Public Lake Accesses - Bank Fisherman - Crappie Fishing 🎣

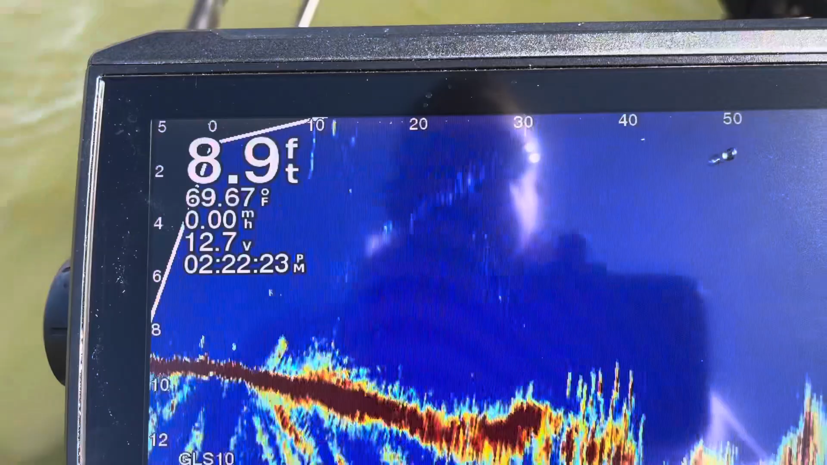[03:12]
On screen: depth 8.9 ft, water 69.67°F
and them are crappie stacked on that ledge all up and down it. Look at them.
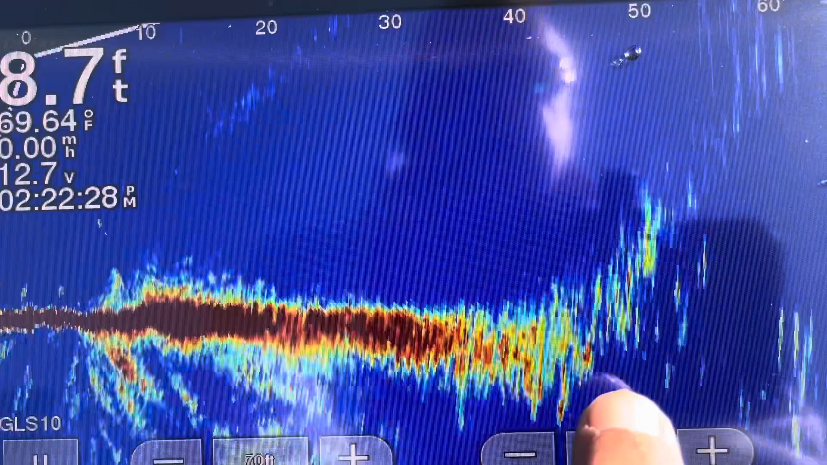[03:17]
On screen: water 69.64°F, speed 0.00 mph
That's over, that's to the bank, but look, all these are,
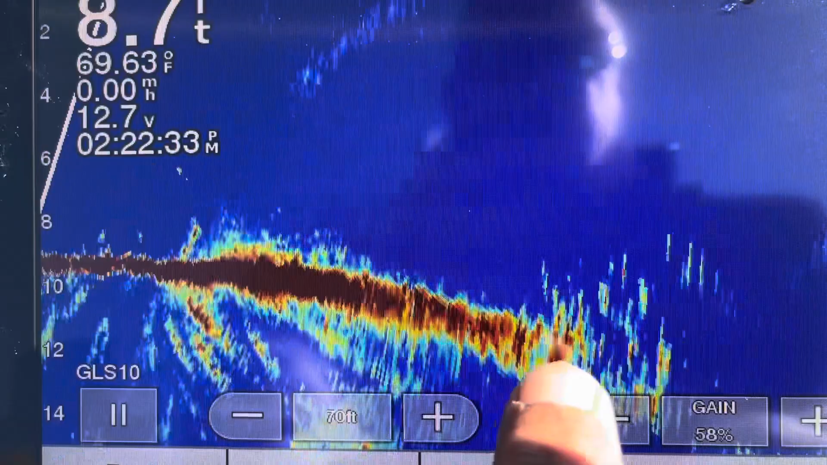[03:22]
On screen: depth 8.7 ft, water 69.63°F
and what I'm doing is just moving the transducer from the culvert out along the channel, and all that whole channel drop just like there's fish
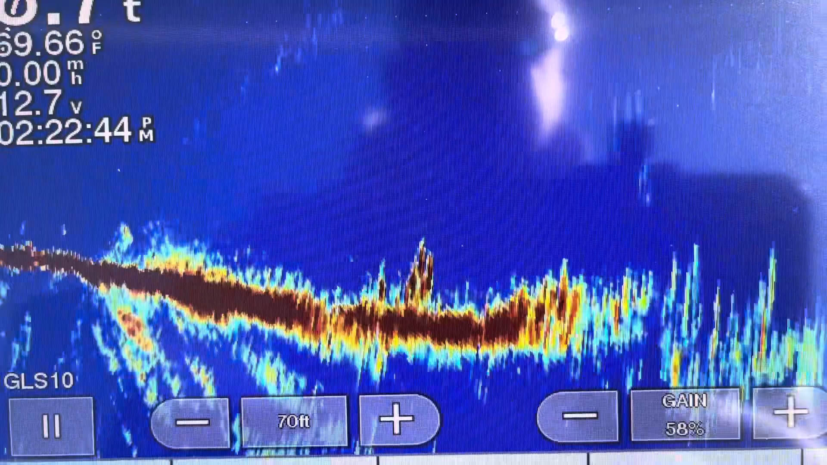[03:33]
On screen: water 69.66°F
down it.
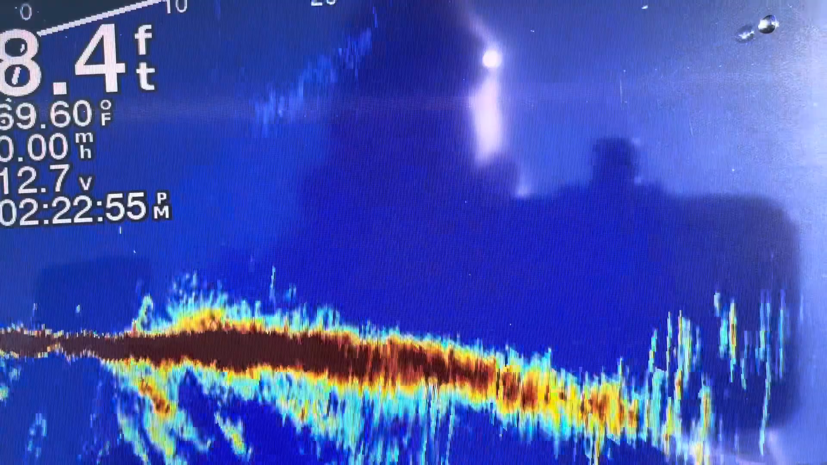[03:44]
On screen: water 69.60°F
Mostly right there, closer to it. So let me slide over here to it.
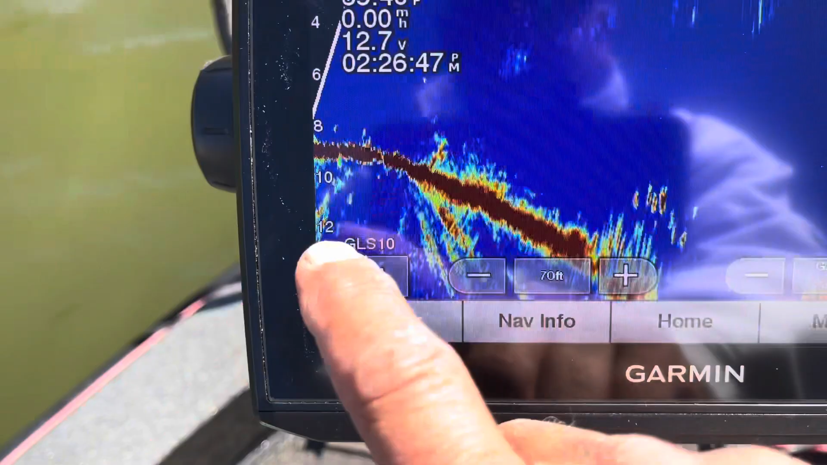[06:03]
On screen: speed 0.00 mph
You can see it there, see how deep it is, about 12 foot, right off the side of it.
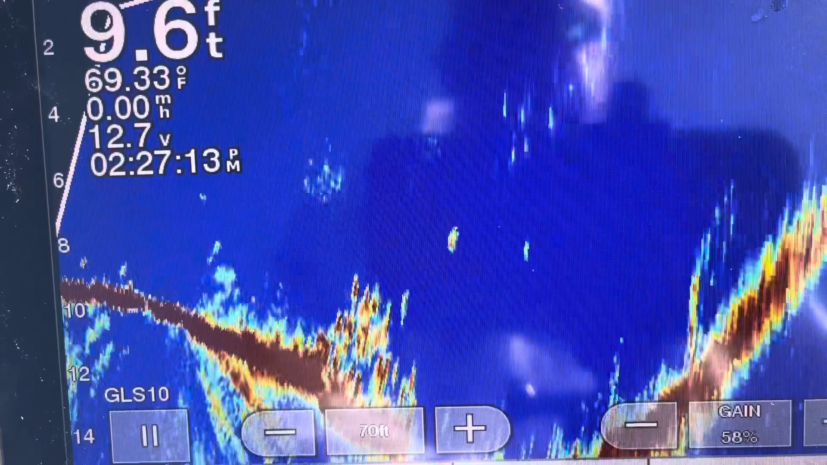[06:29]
On screen: depth 9.6 ft, water 69.33°F
That's a good, better fish. There's a good one suspended. A knot of them right there.
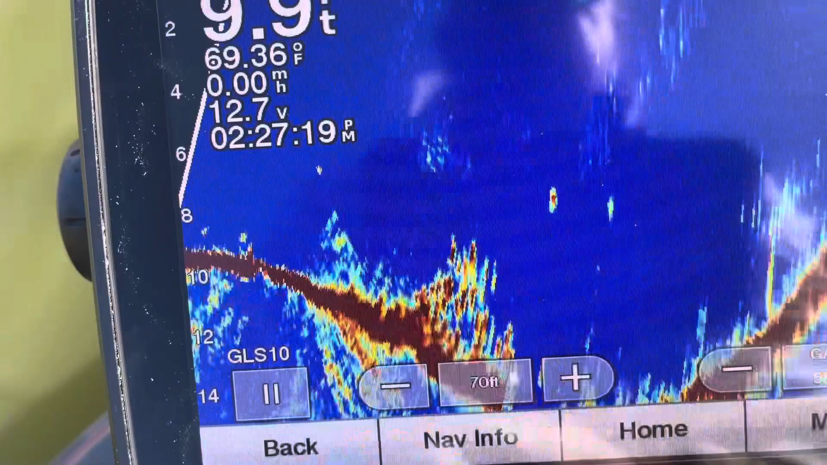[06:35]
On screen: water 69.36°F
Just all up and down, look at that.
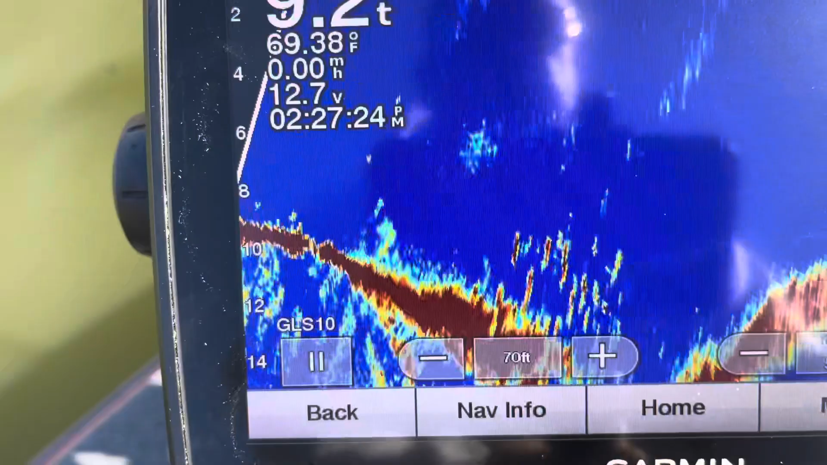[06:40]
On screen: water 69.38°F
Look at them fish right there. Just stacked in that channel drop.